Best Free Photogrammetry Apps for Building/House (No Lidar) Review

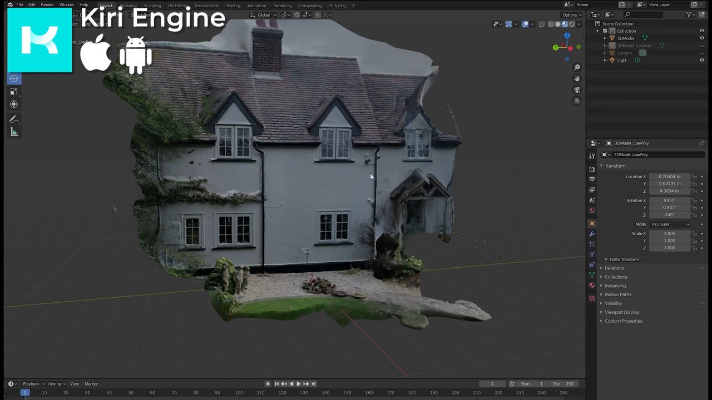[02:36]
First impressions are that it's pretty good. As I'd suspected the part of the house on the right where I
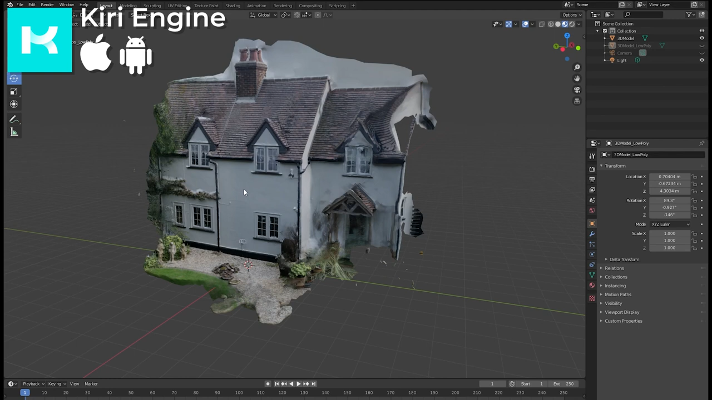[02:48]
didn't take as many photos as I did for the left side doesn't look brilliant but I think if I'd used my 70 photos better those results would be improved on that right side.
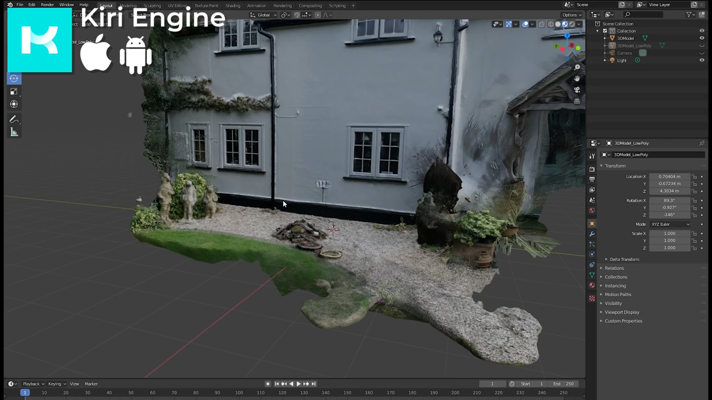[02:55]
Some of this texture detail is really quite good. This log pile for example is really detailed.
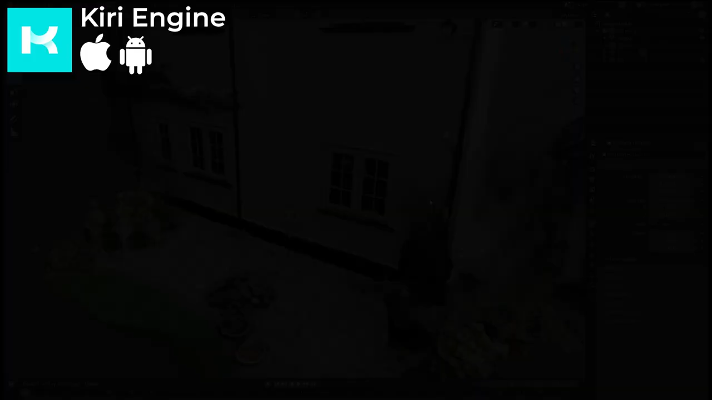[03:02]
The geometry doesn't have any massive holes or major issues. The mesh is fairly dense in detailed areas but what's really nice is
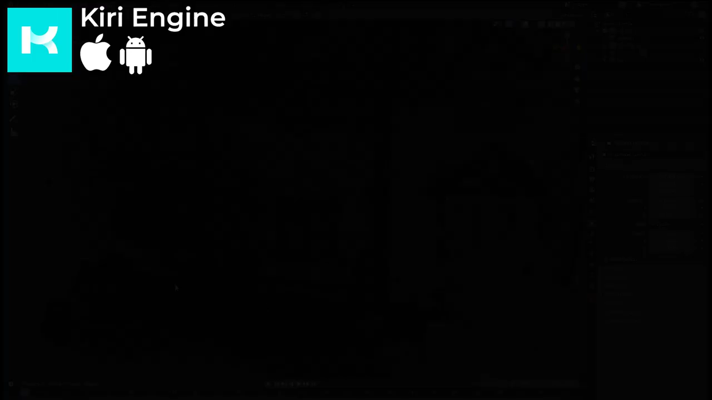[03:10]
the app also generates a low poly version which is much lighter.
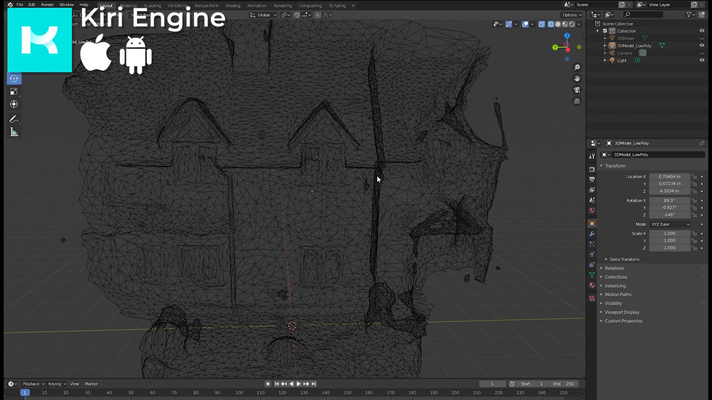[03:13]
Overall I'm impressed. Now for Turnio Plus.
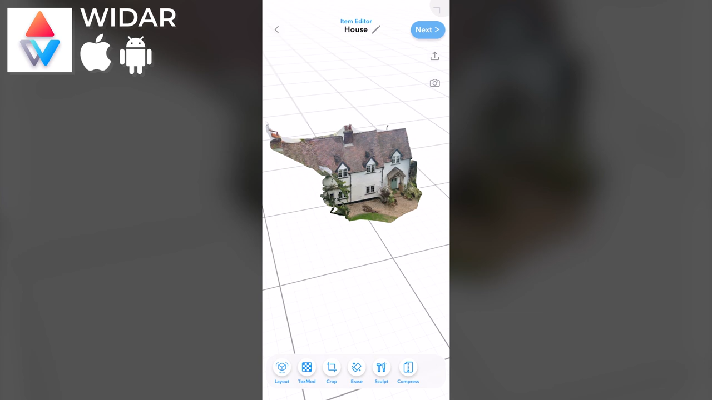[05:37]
When complete I can look at my 3D model. There's also a variety of editing tools and other features in here.
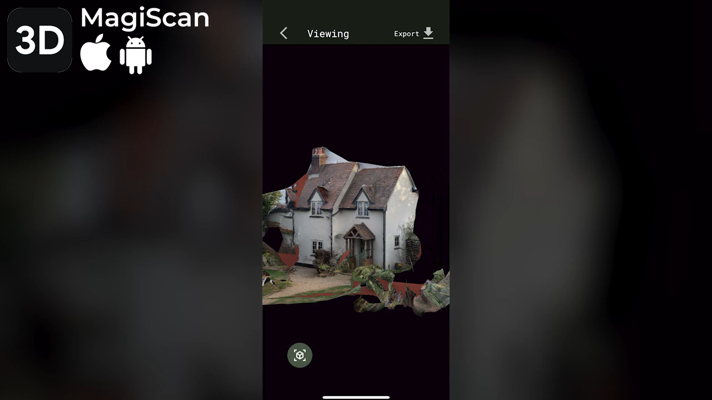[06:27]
Even so, once the photos have uploaded and processed the model comes out looking decent at least. However, no free export options with this app.
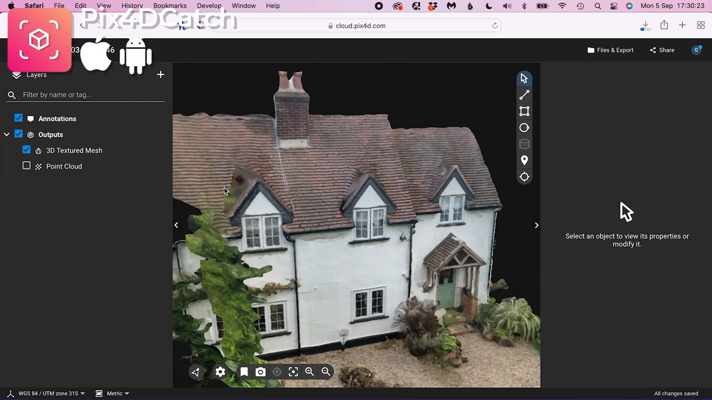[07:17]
I can view my house either as a point cloud or a 3d textured mesh.
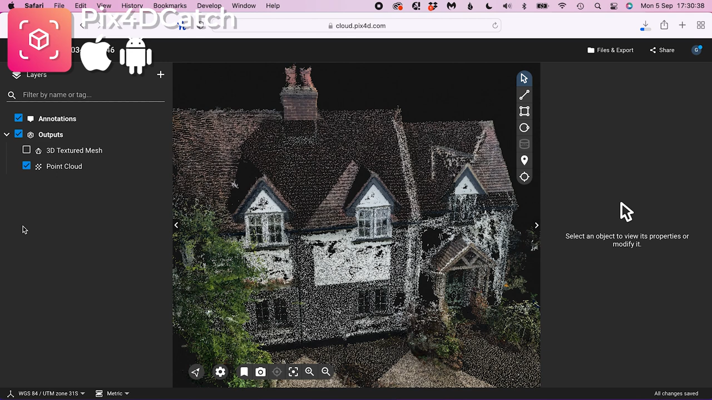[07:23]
I'm interested in the textured mesh and I can download the mesh as an OBJ.
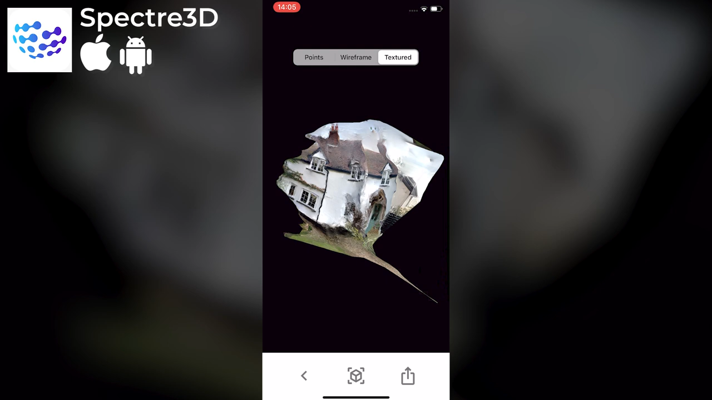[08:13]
Next patchy scan. This is iOS only.
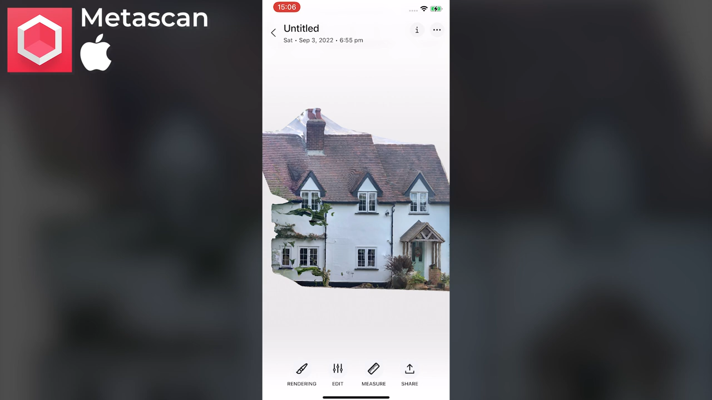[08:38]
I can see my model and there are some nice tools for straightening it up on the three axes and some other editing tools in here.
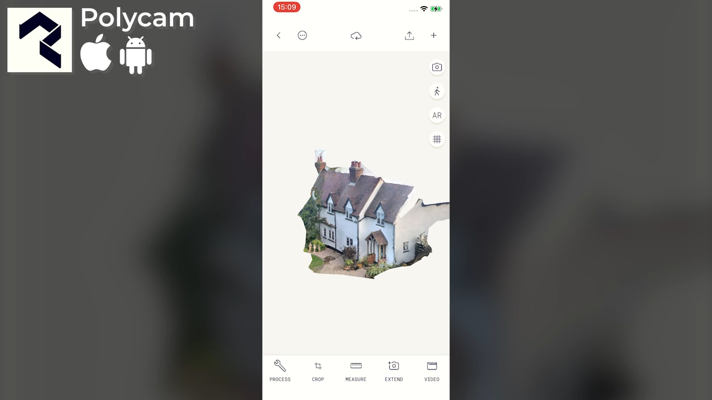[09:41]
Now processing has completed I can see a decent looking model and there are some interesting tools in here for marking up, measuring, cropping and so on.